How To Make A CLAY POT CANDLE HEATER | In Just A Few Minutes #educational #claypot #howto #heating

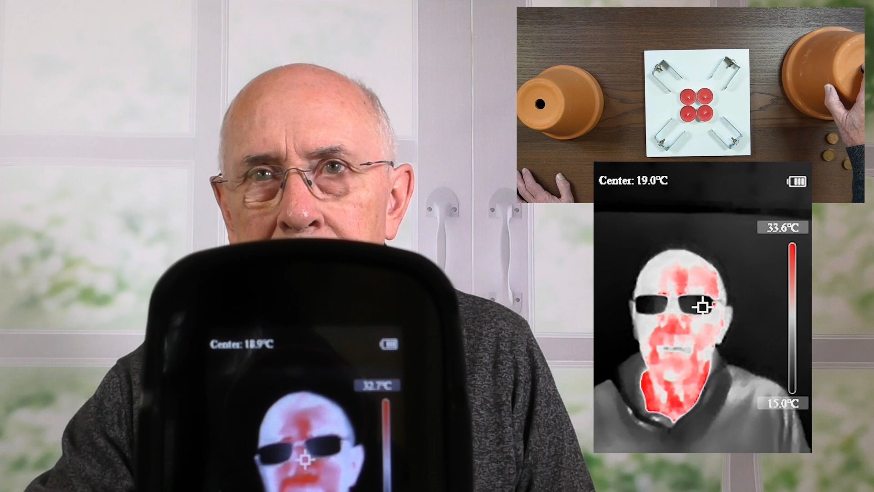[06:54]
On screen: scale bottom 15.0°C
And there's, excuse me, the scale there is, the colours represent the temperatures. Okay, that's good. So, red is hot. And we've got a temperature reading of the pots and what we'll do is we'll, once we light the candles, we're just going to use one pot.